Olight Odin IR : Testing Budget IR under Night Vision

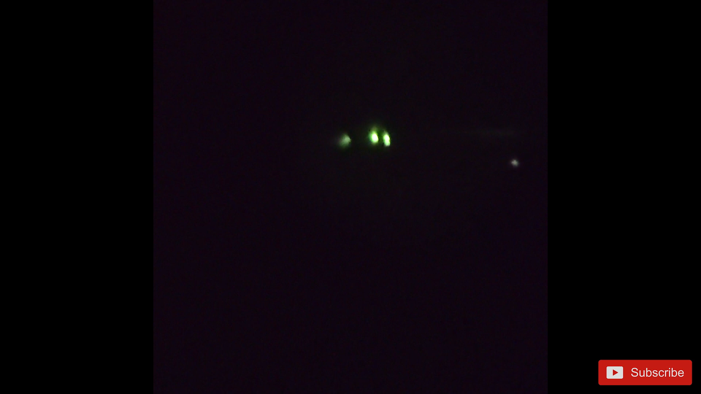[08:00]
We don't really see much when there is no additional lighting. So let's remedy that by turning on the IR
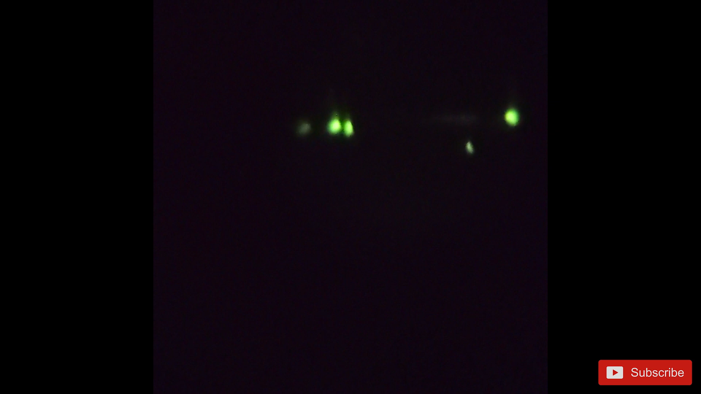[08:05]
illuminator on the night vision itself and we can see the room much more clearly while the room remains pitch black to the naked eye.
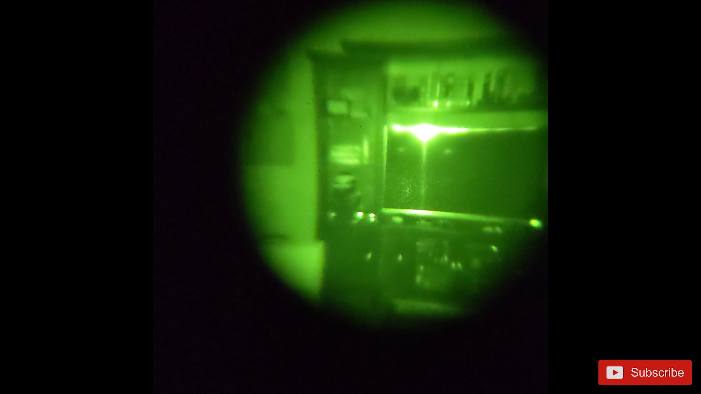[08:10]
The IR illuminator is, I'm trying to explain it to you,
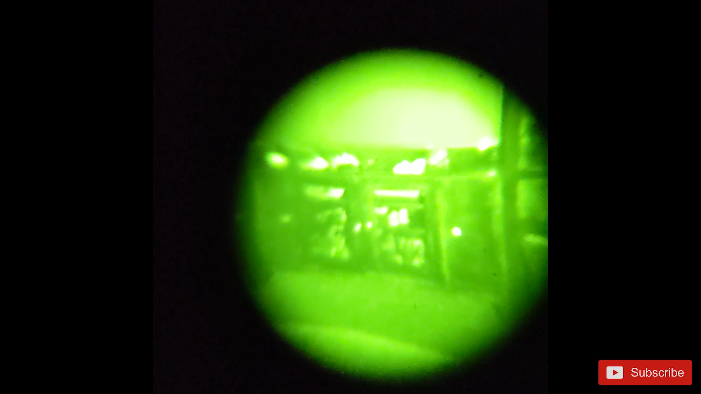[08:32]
Wow, it actually works and I can see a good bit more.
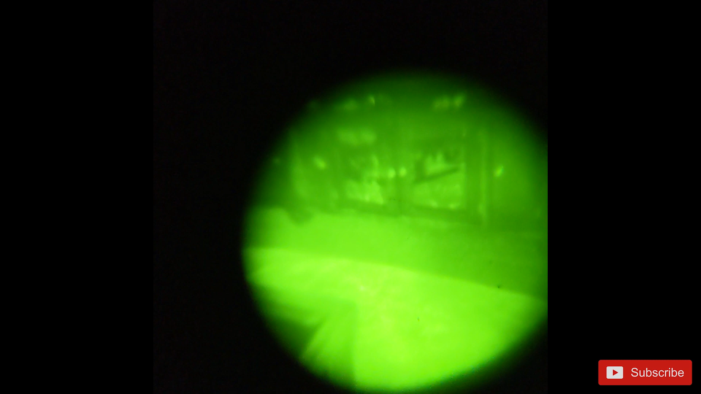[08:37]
That's, that is surprising. It has a significant brightness increase compared to the IR illuminator.
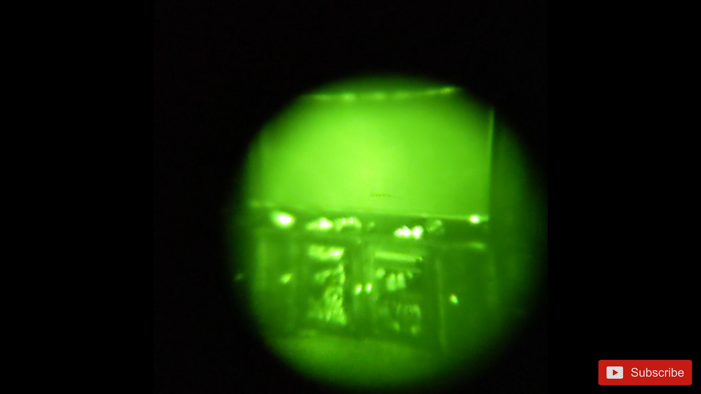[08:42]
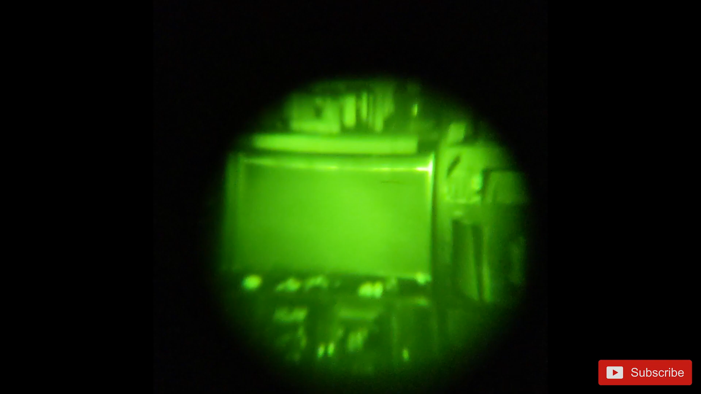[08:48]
It feels like there's like a thousand lumen light instead of like a 200 lumen light, but what's interesting is like there's almost no cone at all. It's almost like a complete just flood that just washes the whole room.
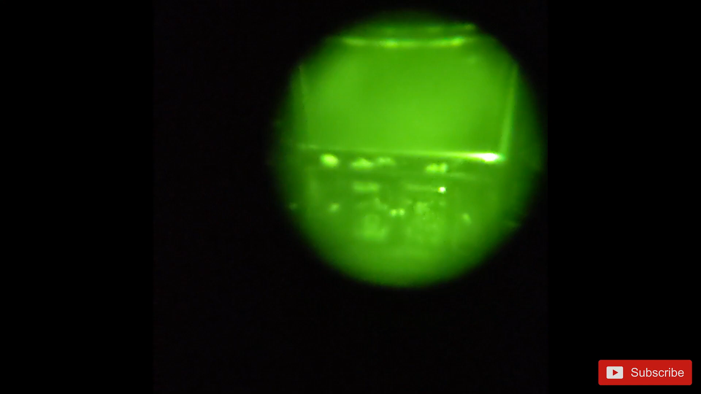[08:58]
So I'm fairly certain this would cause some issues if you wanted to highlight
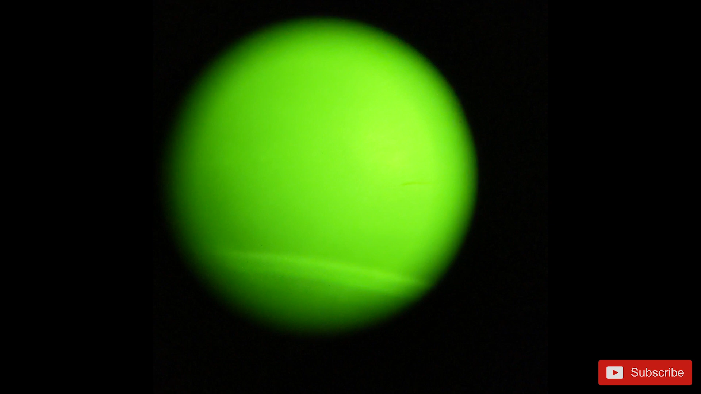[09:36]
Turning on the IR illuminator, we can see a ton better and it lights up just about everything being in this enclosed space.
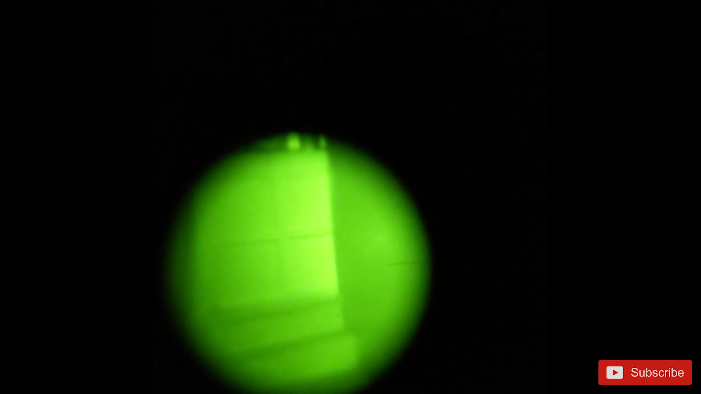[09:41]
Swapping over to the Odin IR,
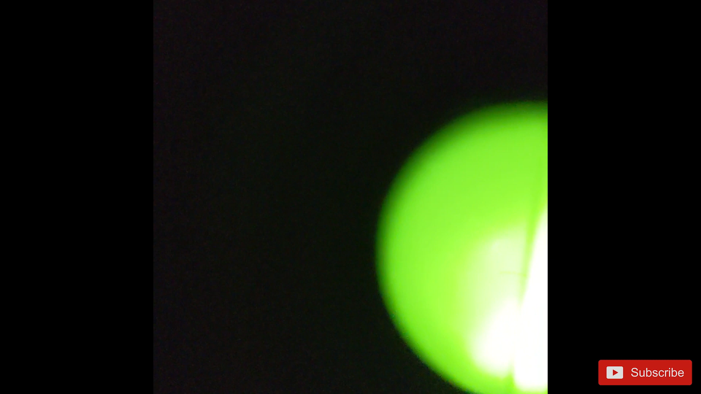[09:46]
we see an even more increased IR brightness almost to the point of being too bright,
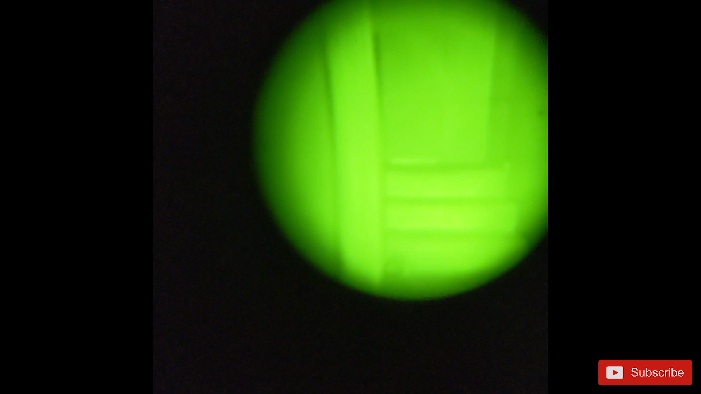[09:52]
but you can definitely see incredibly clearly in almost complete darkness.
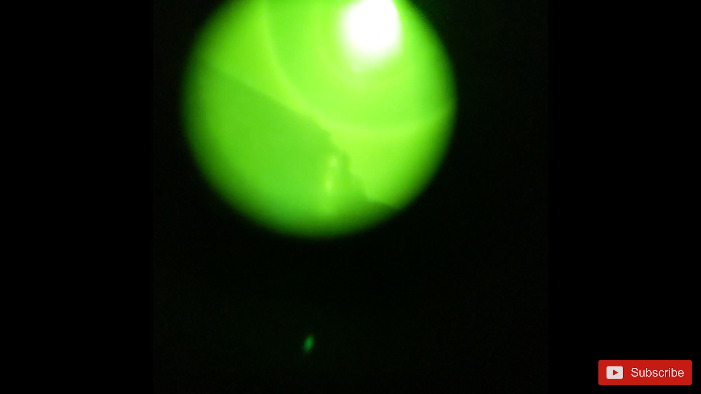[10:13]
Starting again with the normal night vision performance, you can see there is a good bit of ambient light from the full moon. Looking around we can see, kind of, we can easily make out shapes in the yard and the swing set,
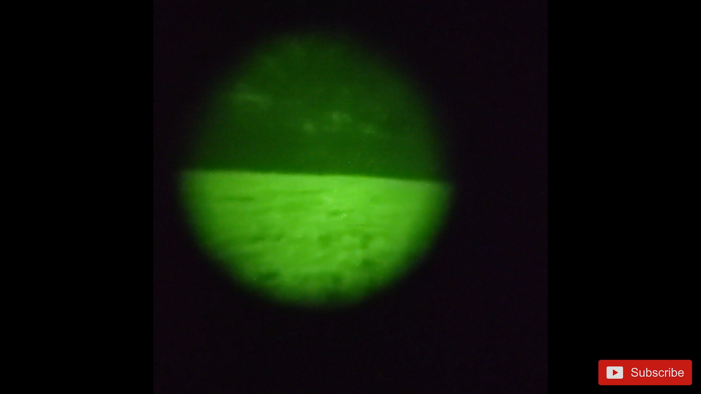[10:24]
but a lot of the fence is just a mush of black.
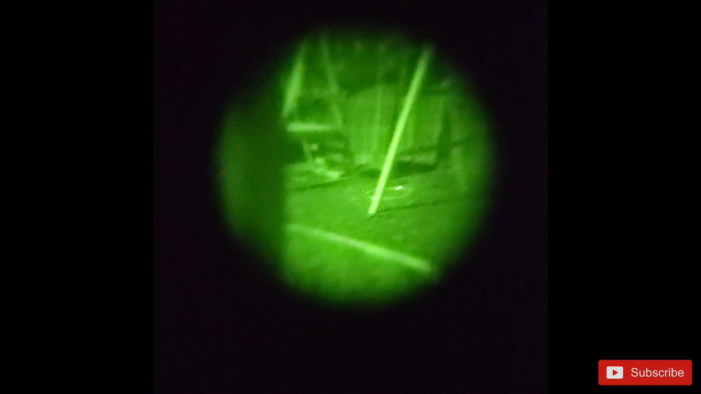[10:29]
Turning on the IR illuminator doesn't really do, well, much of anything.
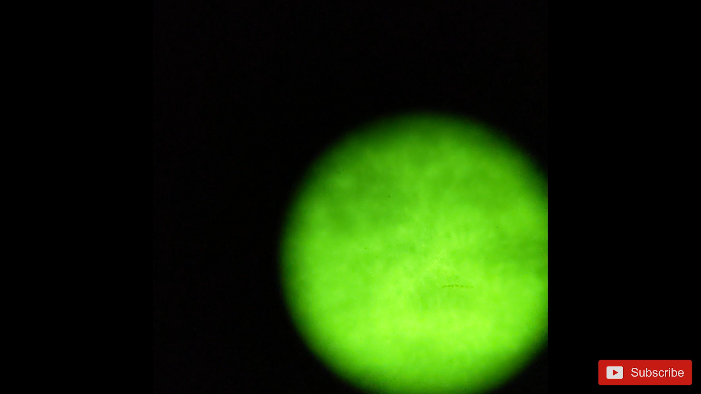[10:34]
It makes the ground a little brighter, but it does nothing to illuminate objects further in the distance.
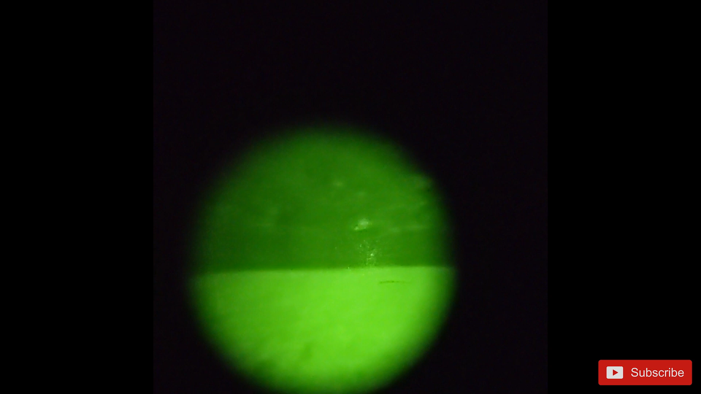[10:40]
Alright, so let's see what the Odin IR then can do. With its indoor performance though and that large splash, I think it's just going to be like a beefed up IR illuminator, but let's go try it.
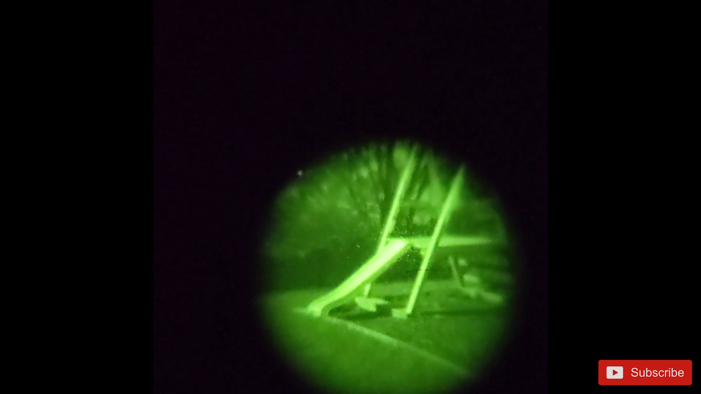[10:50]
So we killed the IR illuminator and now we'll turn on the Odin IR.
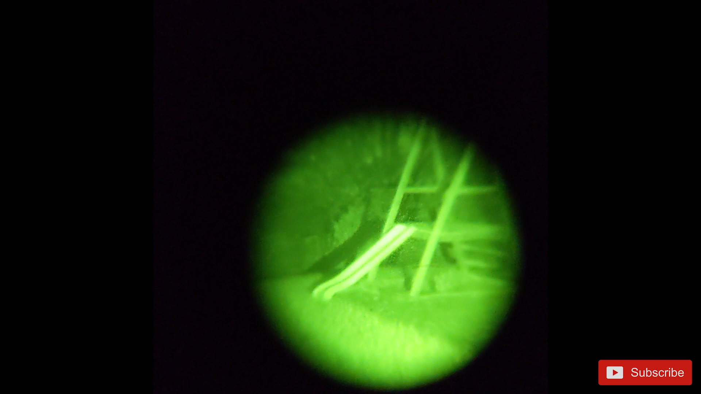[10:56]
Here you can see the light throw allows us to highlight objects a good bit further.
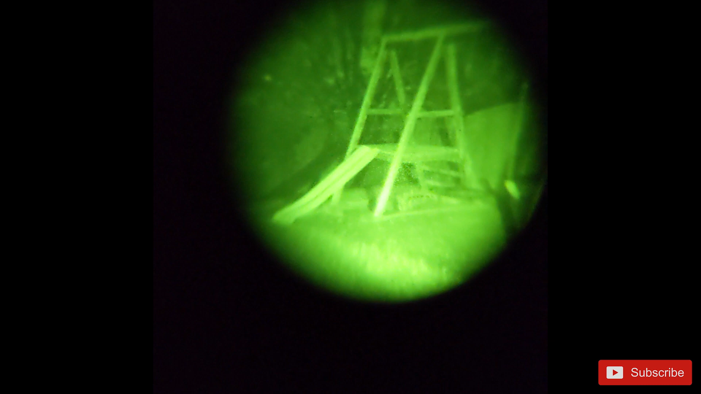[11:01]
I am unfortunately limited by the technology available, but those items that were black mush
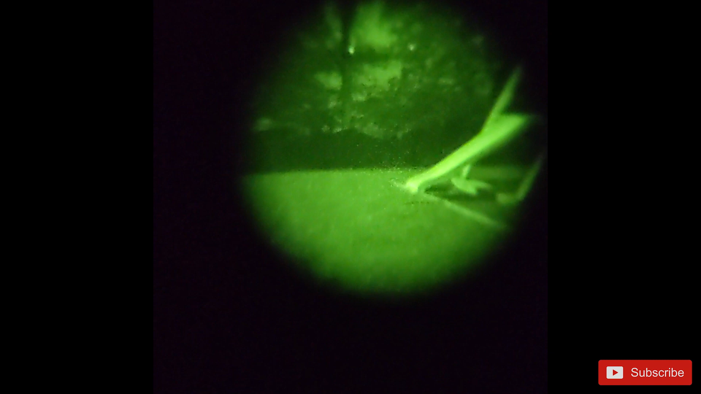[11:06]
at 30 yards are now visible as trees and bushes and I can clearly see what they are.
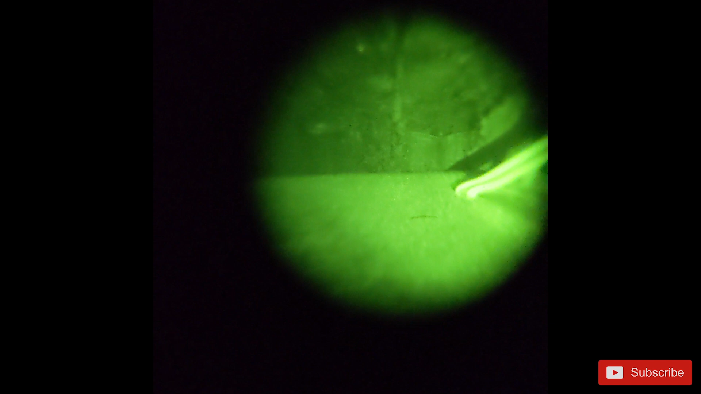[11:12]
It definitely reaches out further than my IR illuminator, but not so far to make it useless close range.
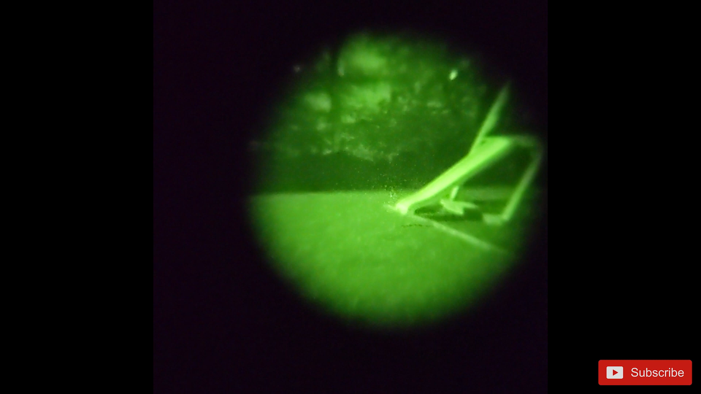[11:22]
The cone of light from the Odin IR is not distinct though and splashes the light over a super wide area instead of just like a really small cone.